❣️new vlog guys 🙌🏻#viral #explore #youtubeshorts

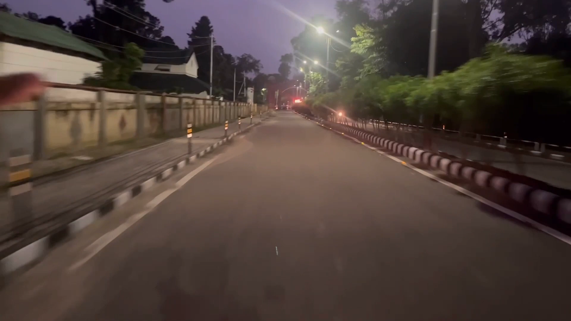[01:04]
पूरे तेको में गेट जाते बाहर निकलते होगा तो यह इसमें भी लाइट्टिंग है आगे से लाइट जलते पर पीछे से नहीं दिखी ऊपर देखो लाइट पूरा बड़ा मस लगता है लाल तो हम चलते
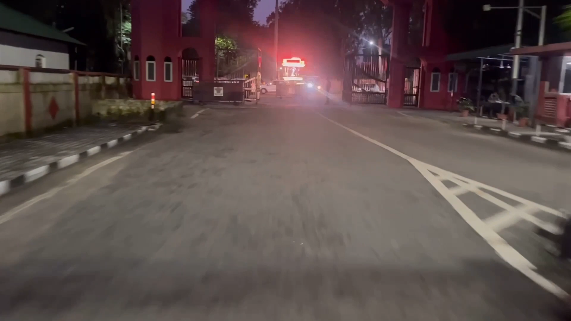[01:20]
हैं तो अब यह देखो हमारे भाई यह रोग खड़े हैं तो निकलते हैं हम बार और यह गोल चकर यह और आगया
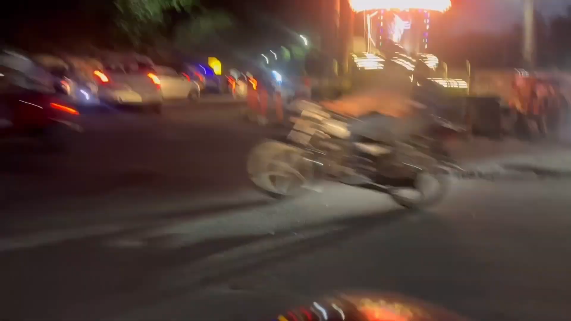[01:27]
यह तो तुली तेज ब्रेक निमाने का इस चलते रहेंगे हम ऐसी
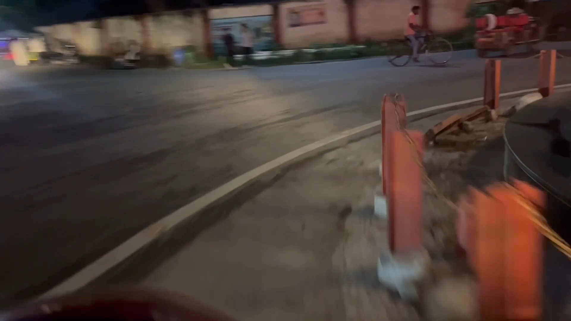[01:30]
तो यह चलते हैं हम यह यह लाइट में तो पता लाइट आंक वर बढ़ती है तो कुछ निए दिखता गोल बल दो और और करते हैं चलते हैं पूरी तेज भगार गया गाईज हमारे पैदल चल रहा है और फुरी बड़े पहान और यह मस मौसम यह तो मस्त हो रहा है देखो �
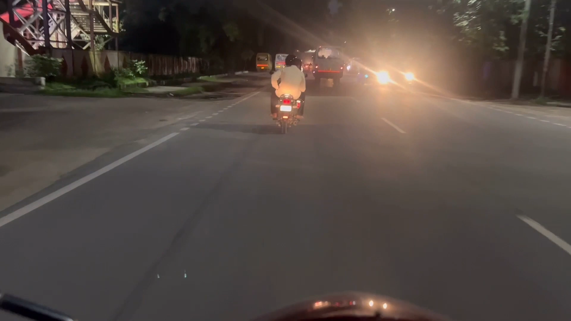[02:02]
अब बहुत मजारा रहा है ठीने में चलते हैं हम हम तो यह देखना भी ट्राफिक हो रहा हुआ है कैसे कट मारते बीच में से हम
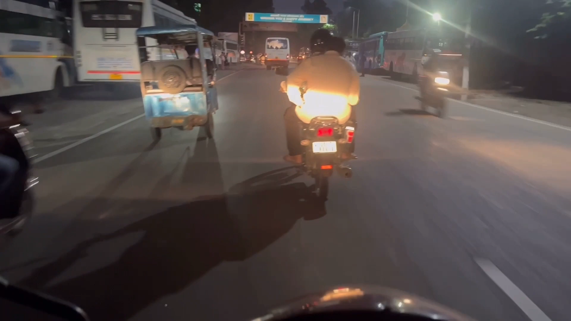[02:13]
चले चले हम चलते गए ब्रेक मार दिया में ट्राफिक और यह
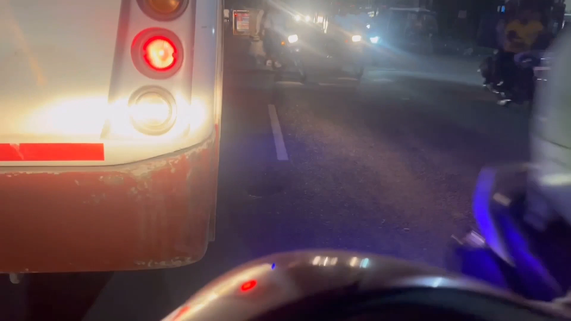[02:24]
हम नहीं से निकाली है यह
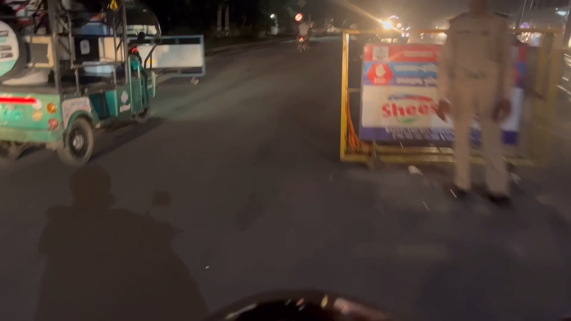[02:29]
यह यह पगा हुआ है है है ठोवह होता है कित्क भाट
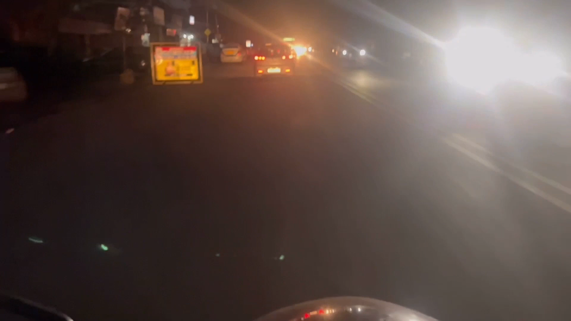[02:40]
रातमेशुमें जाले ट्रेय föltरें अर रात व्लमने वाले बच्चों सब और भूमने करी निकलते हैं और इन से ये इसलिए रिक्सरह तो बच करना चाहिए इस यह तो कहीं दोके निकालते हैं कहीं भी
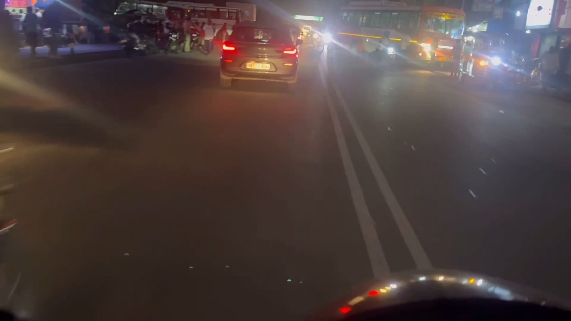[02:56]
ठोक प्रेड़ते हैं इनसे कभी Overtake मत कडना और यह गाड़ी.